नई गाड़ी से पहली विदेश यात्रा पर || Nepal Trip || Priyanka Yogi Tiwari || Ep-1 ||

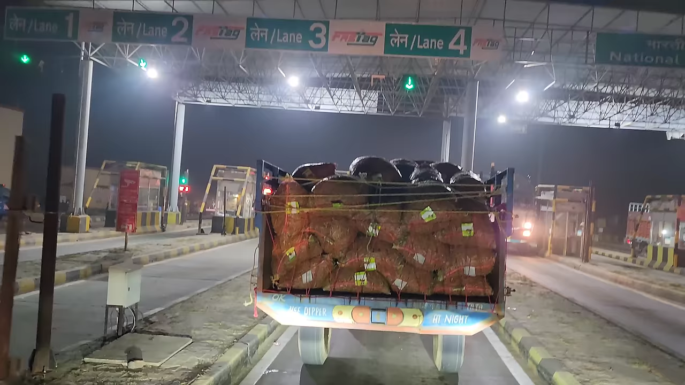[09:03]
बाहर पूरी तरों से अंदेरा हो गया है और सफर का पांचवाँ टोल पलाजा भी हमको मिल गया है और आगे देखिए इस ट्रैक्टर में ना सिर्फ बीन्स और मटर जारी है